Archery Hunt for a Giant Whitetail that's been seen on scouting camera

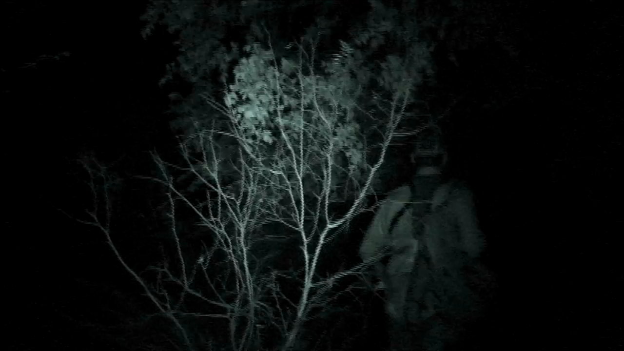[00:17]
We're in a really nice tree.
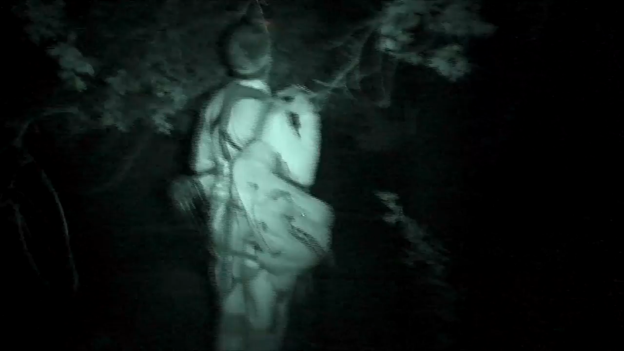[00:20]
We're back up in some good cover in a tree stand right above a river.
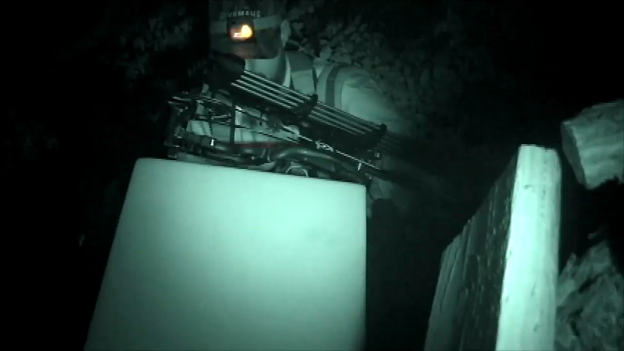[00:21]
And we've got a ridge above us where we think they're gonna be feeding as it gets light, and hoping they come down in front.